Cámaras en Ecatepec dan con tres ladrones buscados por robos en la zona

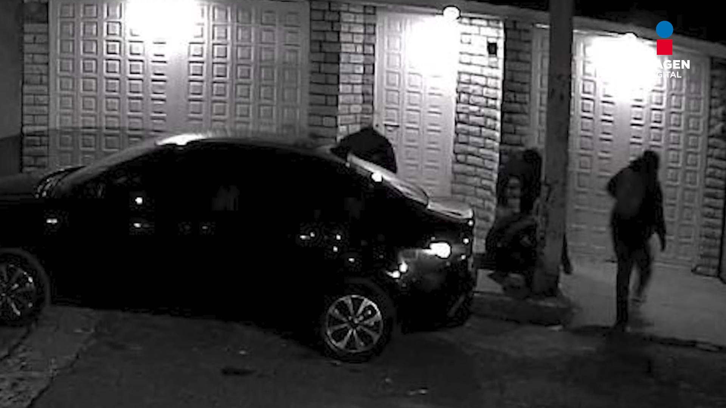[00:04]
Cámaras de seguridad en Ecatepec, en el Estado de México, han captado a sujetos que se han dedicado a robar por colonias como Guadalupe Victoria y Jardines de Aragón, a bordo de una motocicleta a guapié. En un primer video del 20 de enero, al filo de las 4 de la mañana, se observa como en dos minutos logran quitarle las cuatro llantas a un vehículo que estaba estacionado sobre la vía pública.